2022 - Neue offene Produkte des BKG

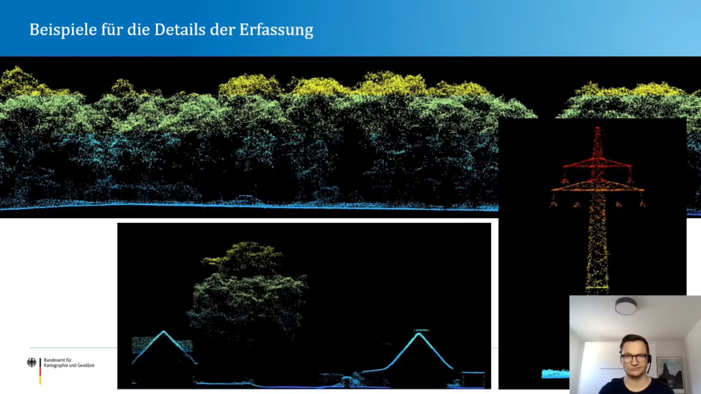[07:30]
Hier erkennt man auch ziemlich viel Detail. Man kann sogar in der Schrägansicht die einzelnen Stromleitungen erkennen. Ja, hier möchte ich Ihnen jetzt einen ersten Blick in die Daten geben mit einem Flug durch die Punktwolke.
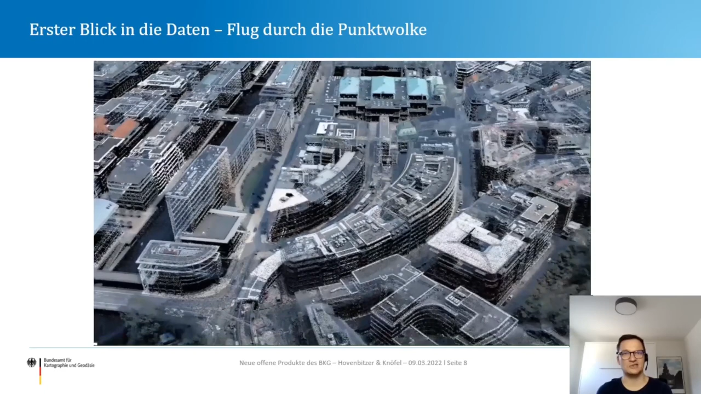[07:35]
Diese Punktwolke ist hier mit den
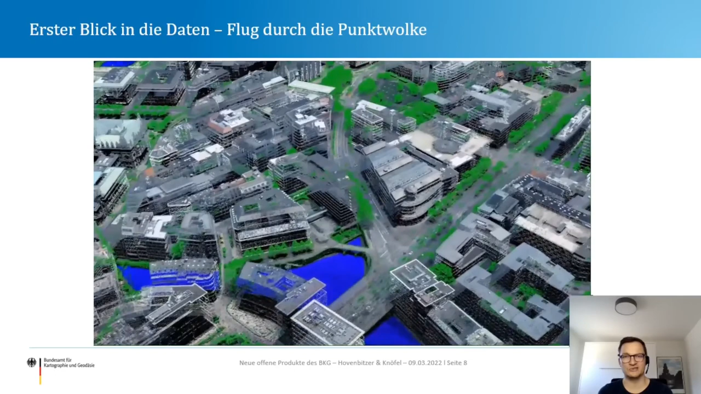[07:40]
Luftbildinformationen eingefärbt und jetzt sehen wir die ersten Ergebnisse der klassifizierten Punktwolke in grün.
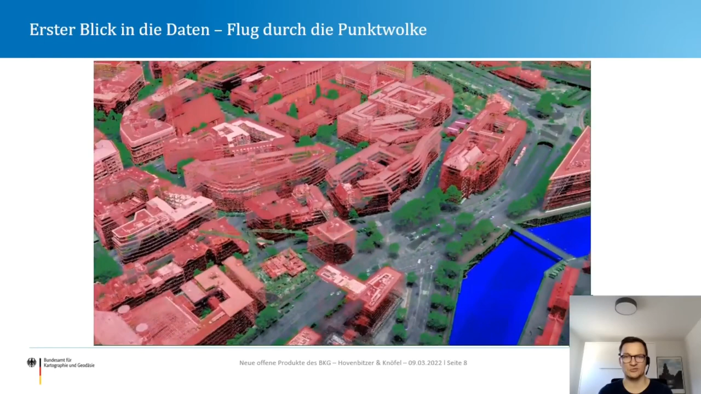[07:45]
Das waren die als Vegetation klassifizierten Punkte.
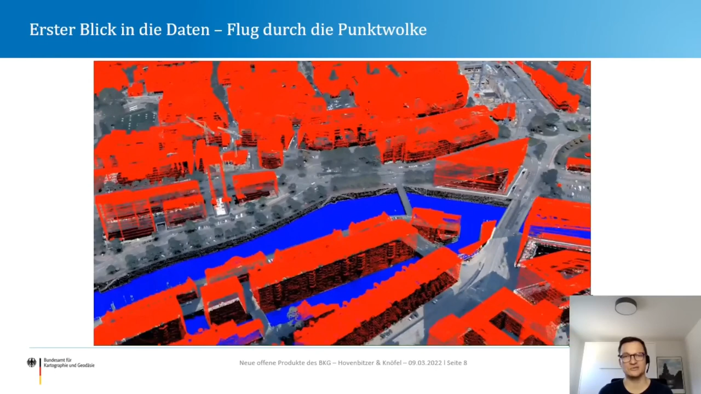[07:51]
In blau sind die Punkte, die als Wasser klassifiziert wurden. In rot sehen wir hier die Gebäudepunkte. Jetzt kommt in orange dazu, das sind die Bodenpunkte, also die Punkte in der Punktwolke, die als Boden klassifiziert wurden. Und jetzt gehen wir in die Farbkodierung der Höhe über.
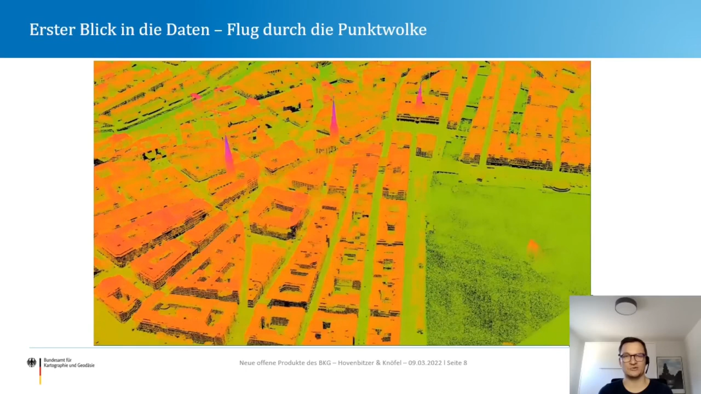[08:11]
Wir haben hier von grün niedrige Vegetation über gelb, orange bis hin zu violett.
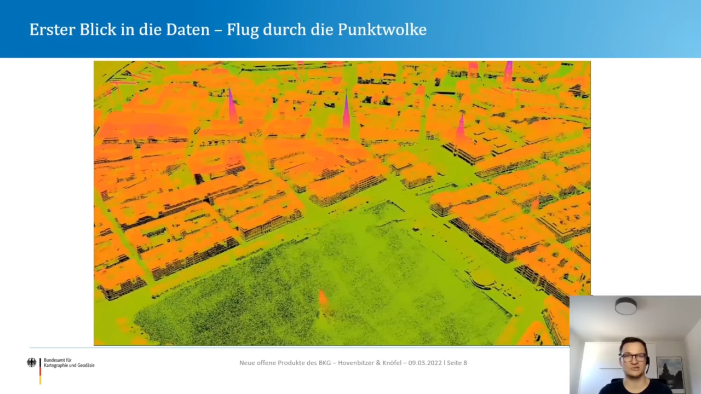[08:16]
Das sind dann die hohen Punkte und man sieht hier auch die Türme der Kirchen oder des Rathauses, dass die in violett eingefärbt sind.
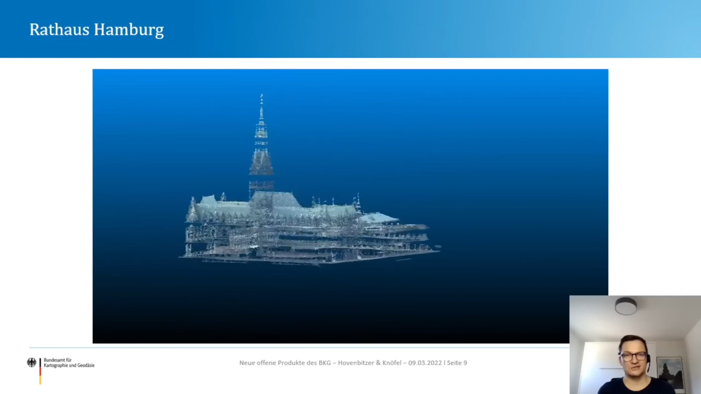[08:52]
Hier sieht man ganz schön auch die Detailschärfe, die Detailtiefe, die hier erreicht werden kann aufgrund der hohen Punktdichte.
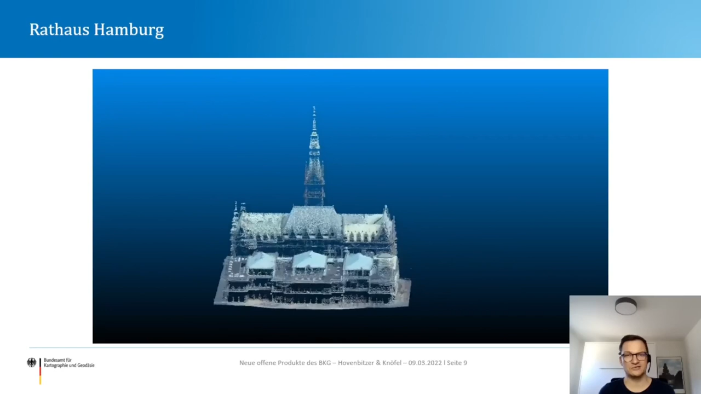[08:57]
Wir sehen die Fassadenaufbauten, wir sehen,
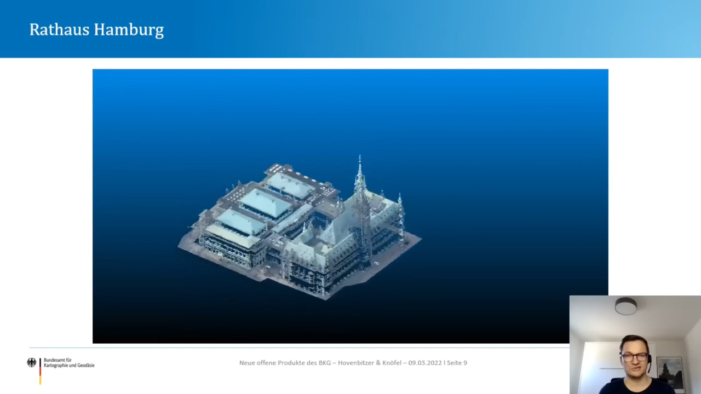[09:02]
dass die Turmspitzen und auch die kleinen Spitzen aufgrund der hohen Punktdichte gut
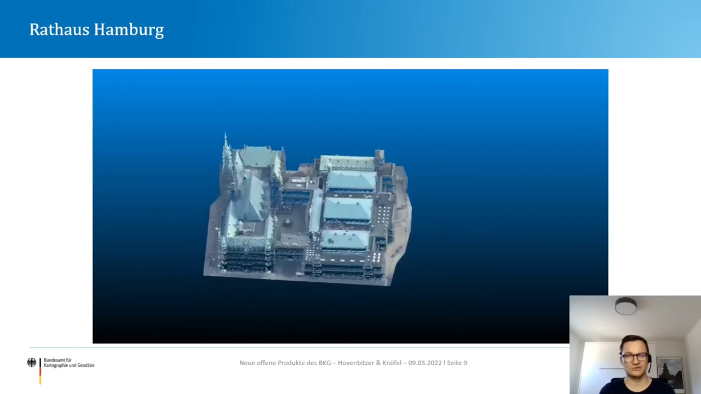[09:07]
dargestellt werden und gut zu erkennen sind.
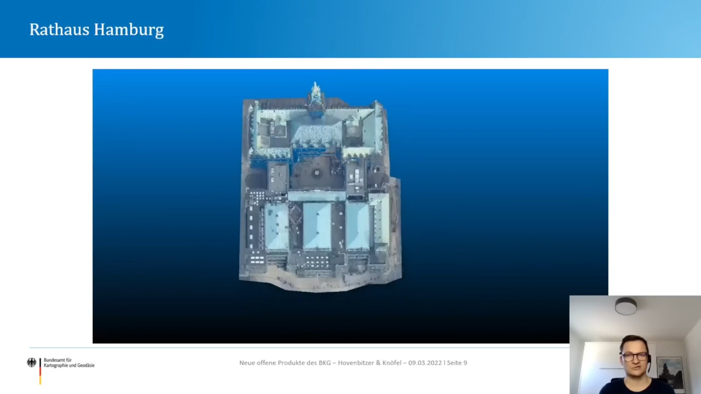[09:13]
Und das unter anderem sollte diese kleine Animation Ihnen hier zeigen. Sie konnten nun Eindruck gewinnen, wie die Daten der Punktwolke ausschauen und welche Detailtiefe Sie erlauben.